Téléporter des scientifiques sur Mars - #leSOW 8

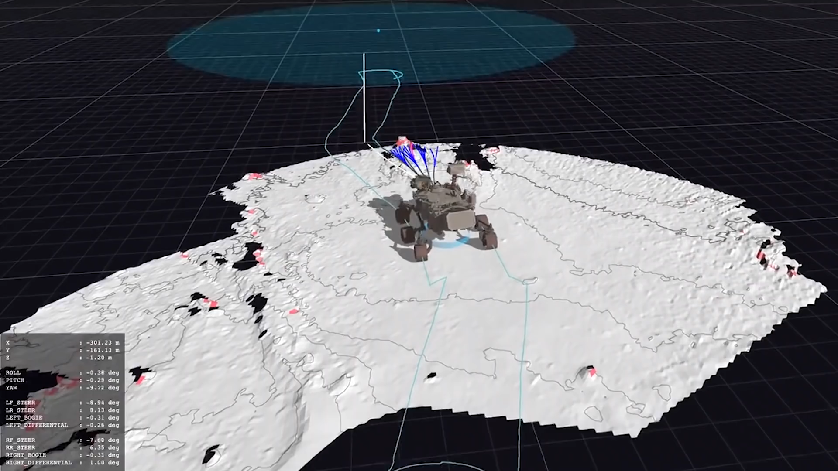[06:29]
afin de détecter automatiquement les obstacles potentiels et de les contourner.